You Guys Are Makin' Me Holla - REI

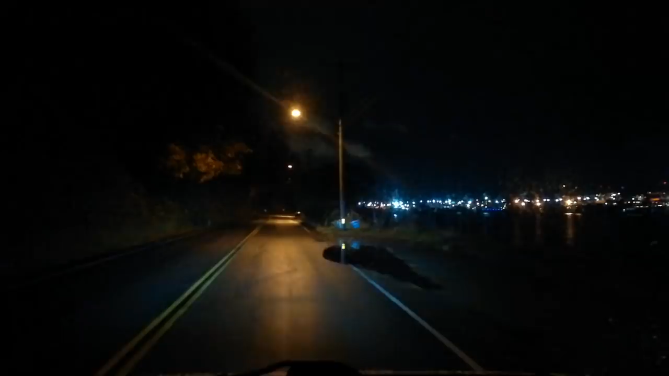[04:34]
Thank you, John. Also got to say that my steering wheel, oh my God, it's much cleaner. I had no idea how dirty it was. I'm telling you guys, take a baby wipe to your steering wheel. You'll be so surprised. Oh, what?
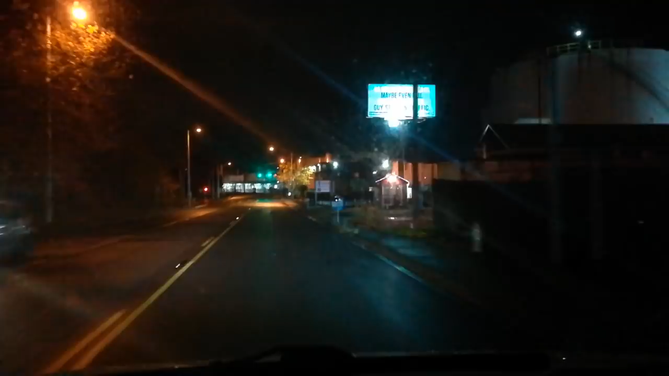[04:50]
Right here on the left, this is the Ladybug Bikini Espresso. That's right. They serve coffee wearing bikinis. That's crazy. It's so cold here. I can't believe they do that. This wouldn't be the spot to do that. Arrived at REI. I like to park where there's flat ground.